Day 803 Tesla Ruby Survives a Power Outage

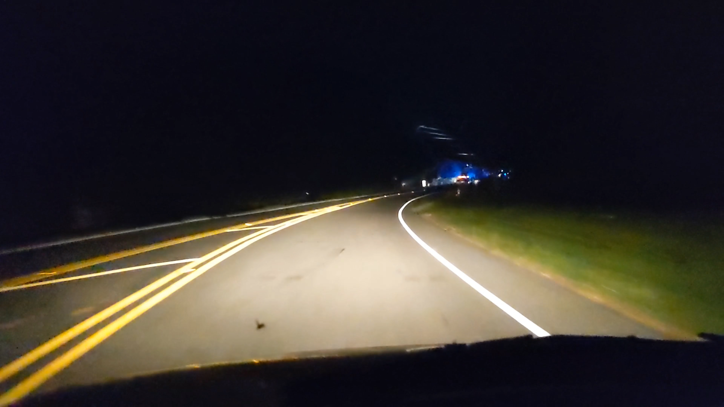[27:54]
And there's a big powwow up here. Duke trucks, cop cars, everybody in the world here.
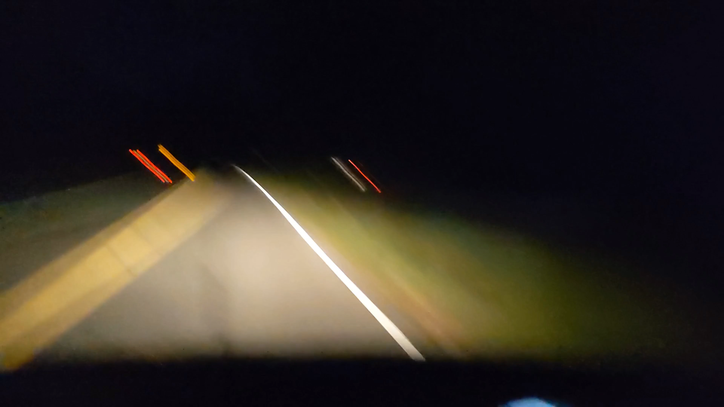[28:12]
Because let me tell you, it's sure enough be dark through here. I mean, it is dark, dark, dark. You know, you never realize how dark it gets until there's no power in these houses. These are all houses.